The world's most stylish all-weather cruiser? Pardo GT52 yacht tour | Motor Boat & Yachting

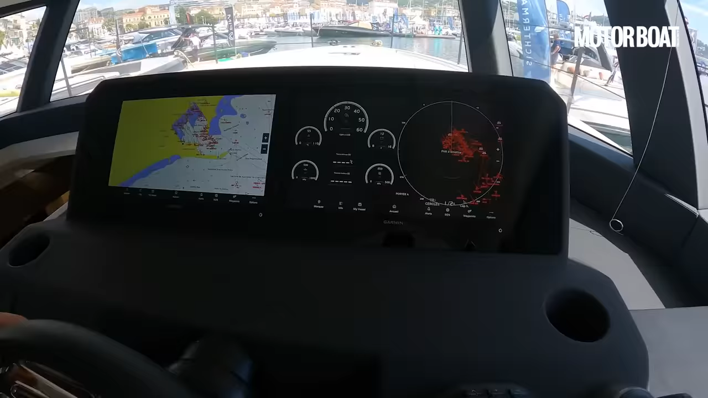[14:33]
then a very nice clean helm station just the two touchscreen mfds from garmin very stylish little black switches for everything